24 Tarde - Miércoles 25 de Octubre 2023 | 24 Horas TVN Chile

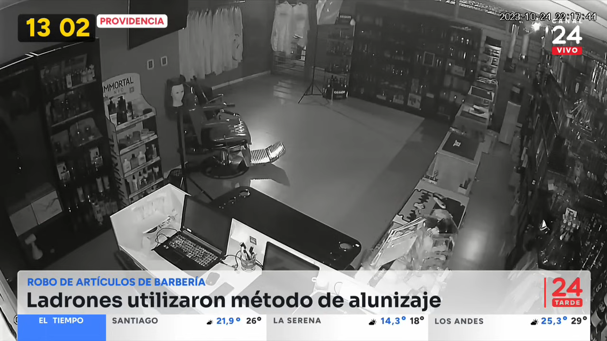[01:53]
Muy buenas tardes. Un vehículo enganchado a la vitrina y posteriormente a la reja de acceso. Es así como pudieron acceder y robaron de todo.
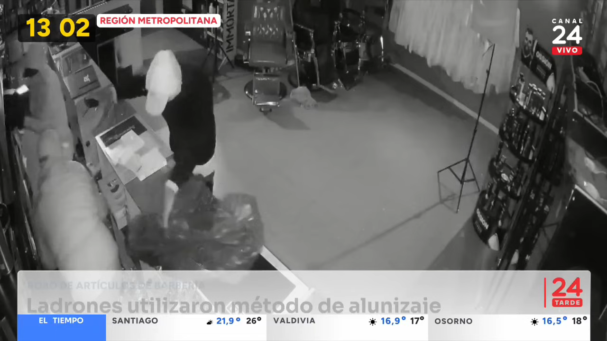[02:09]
Sobre todo se fueron directamente hacia las máquinas cortadoras de pelo.
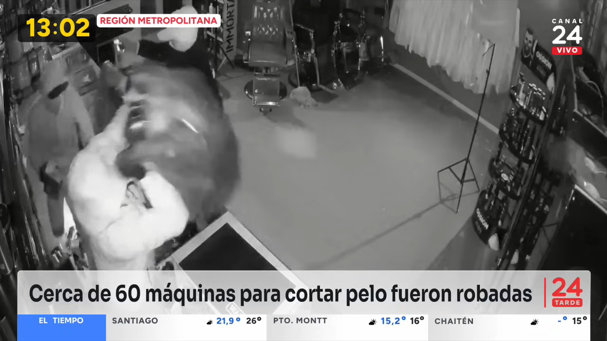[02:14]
Y cada una podría costar 200 mil pesos o 300 mil pesos aproximadamente. Pues bien, sabían lo que estaban buscando ahí en la calle Santa Beatriz.
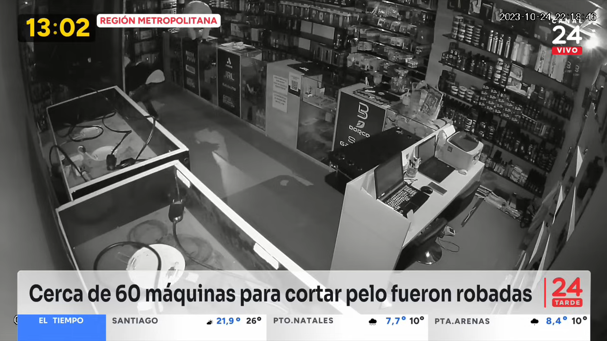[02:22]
Se llevaron gran cantidad de especies y luego arrancaron en dirección desconocida. Momentos complicados que se vieron en el primer robo que
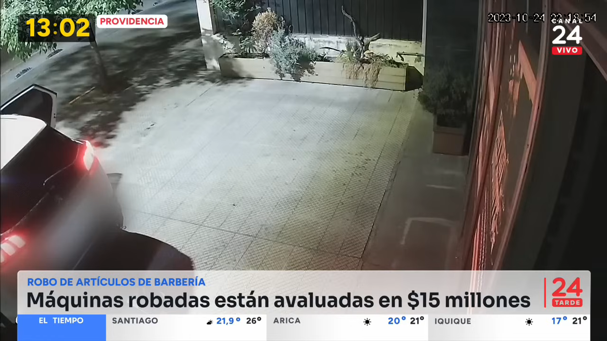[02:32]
ha sufrido esta tienda de venta de artículos para barbería.
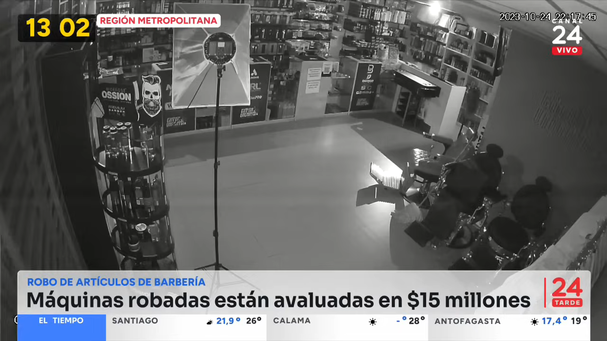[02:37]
Revisamos parte del ambiente de lo sucedido durante la noche de ayer en la comuna de Providencia.
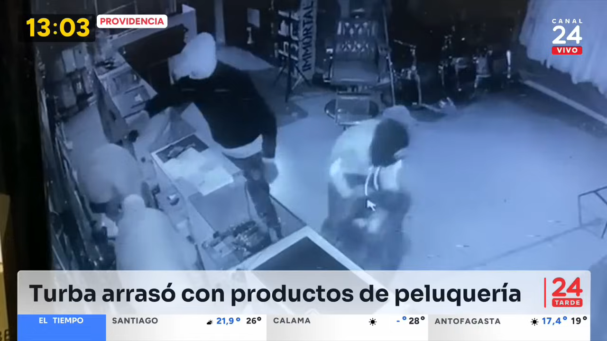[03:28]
como ustedes están observando en pantalla, arrancaron en dirección desconocida.
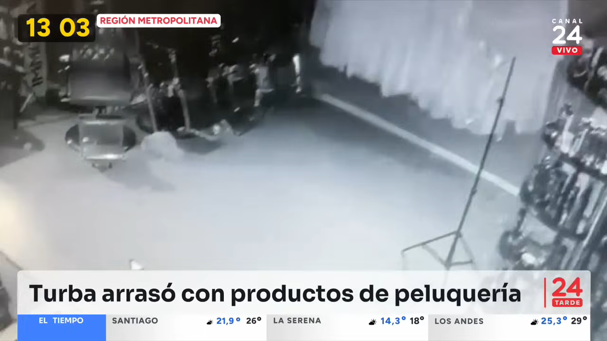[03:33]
De todas maneras, según los antecedentes que pudimos recopilar en ese lugar, estos antideoceles habrían sido captados en imágenes por dos jóvenes que estaban transitando por el sector. Fíjense que estos delincuentes los habrían apuntado incluso con armas de fuego, lo que llama la atención dentro de este violento hecho que ocurrió en la comuna de Providencia, en la calle Santa Beatriz. De todas maneras, el avalúo es cerca de 15 millones de pesos. Y además, los daños fueron avaluados en cerca de tres aproximadamente, mientras que en la tienda se estaban buscando recuperar.
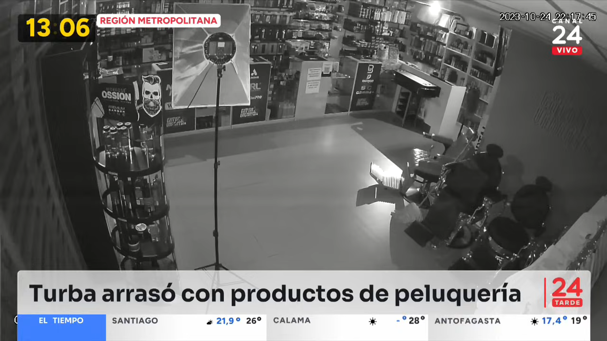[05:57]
Claro, la investigación por parte de carabineros que están realizando hasta al menos este minuto, es que estos delincuentes hayan arrancado en dirección hacia Andrés Bello,
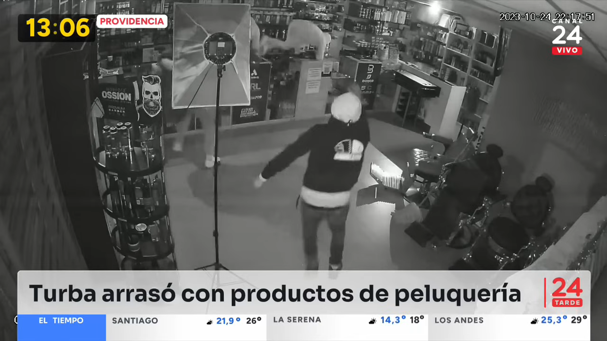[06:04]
posiblemente hayan tomado el túnel de San Cristóbal en dirección hacia el norte de la región metropolitana. De todas maneras es así como se está realizando esta investigación, porque al menos ustedes pueden apreciar las cámaras de seguridad, que serían a cuatro delincuentes los que habrían actuado y que estaban preparados para poder atacar en cualquier minuto. ¿En qué sentido? De que estaban con armas, al menos el relato, la impresión de alguna de las víctimas que fueron apuntadas en el exterior, es que estos sujetos estaban con pistolas y de hecho los intimidaron.